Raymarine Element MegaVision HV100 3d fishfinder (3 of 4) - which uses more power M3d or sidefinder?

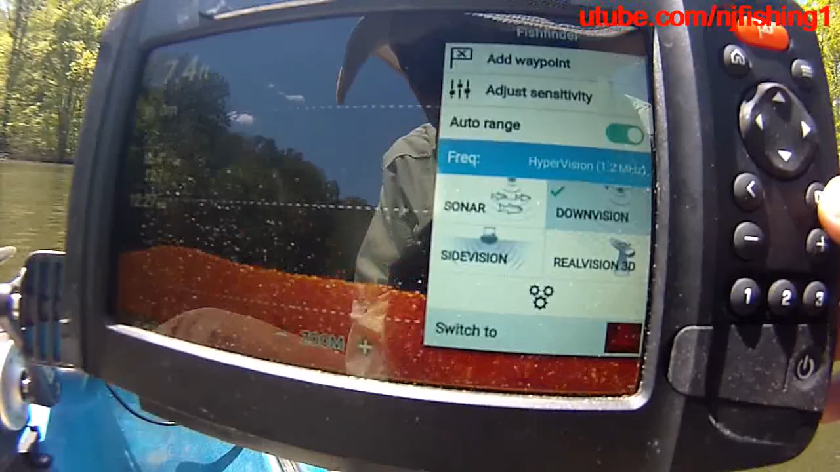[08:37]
okay there we go and mega vision so let's get out so this down vision is now mega vision and
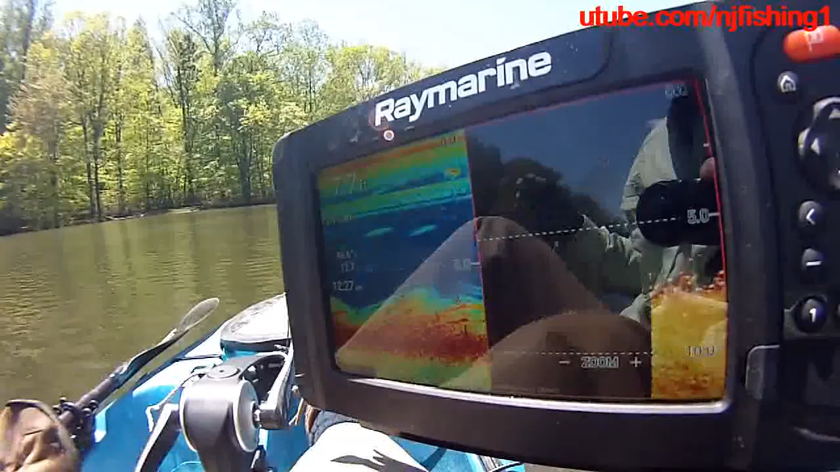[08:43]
I'm at about six seven feet you see some fish there that's a traditional and this is the mega vision uh six feet seven feet deep you can see the the bushes
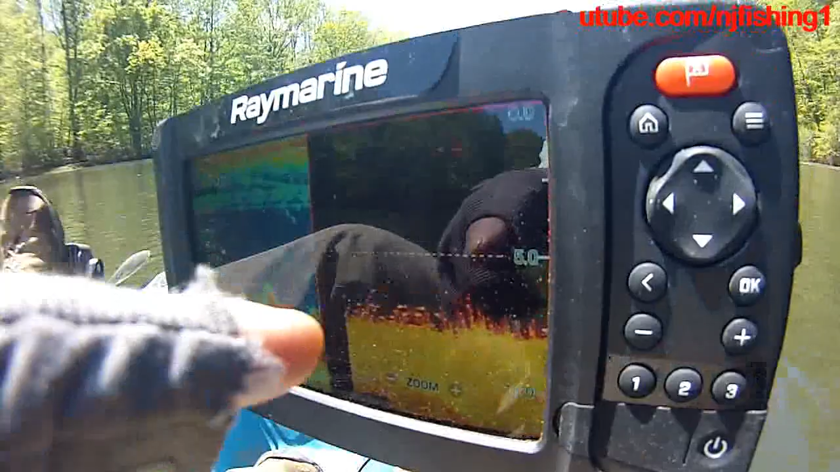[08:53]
um are uh and then you can see my uh power is already 13.0 watts
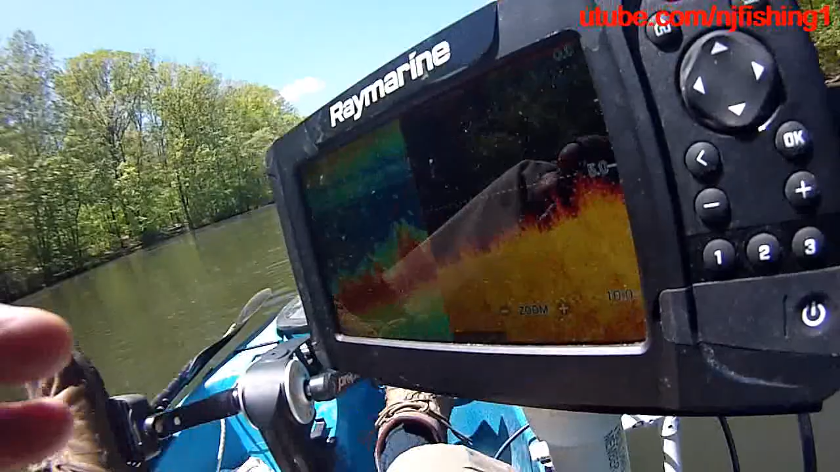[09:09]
than the 350 kilohertz no question about it you can see here you can see here um side vision 1.1.2 megahertz you know so
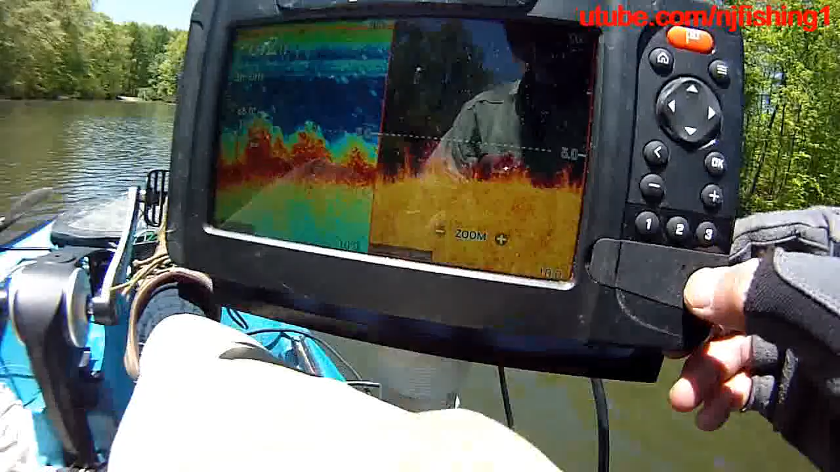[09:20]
um let me take a screenshot hit okay so um so there you have it on the mega vision uh now
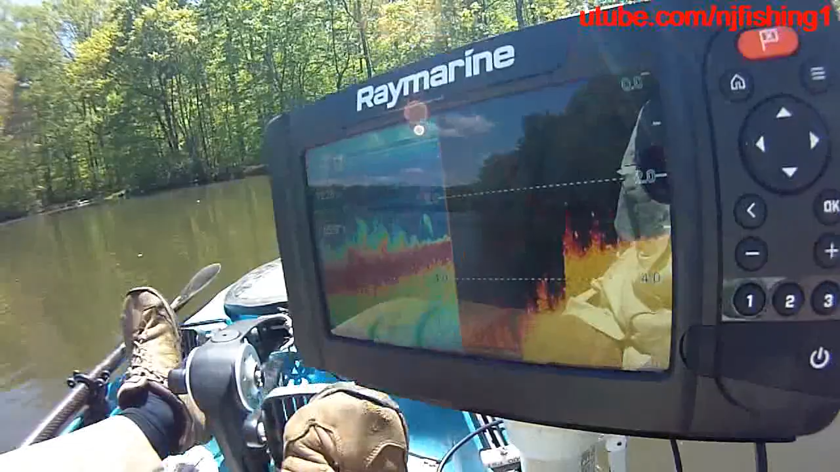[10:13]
know um and uh let's see what we got so shallow here 2.9 2.5 feet 12.7 watts you can see the uh the watts started to pick up 12.4 13.0 watts you can see that
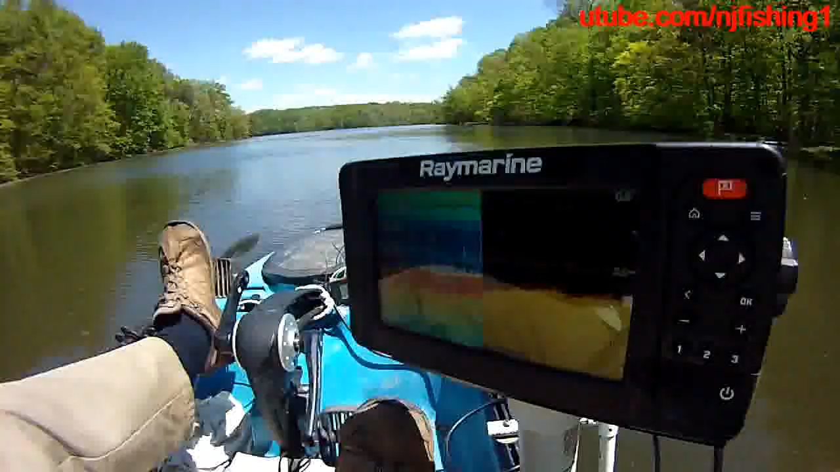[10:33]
as soon as the mega vision kicks in the power it needs power the power will become a higher power required uh 13 watts so again this is a seven inch so if I have the nine inch it's going to burn more power power okay so you need a better battery uh when you uh have a bigger screen and of course the resolution is going to be a lot clearer now it's 13.1 watts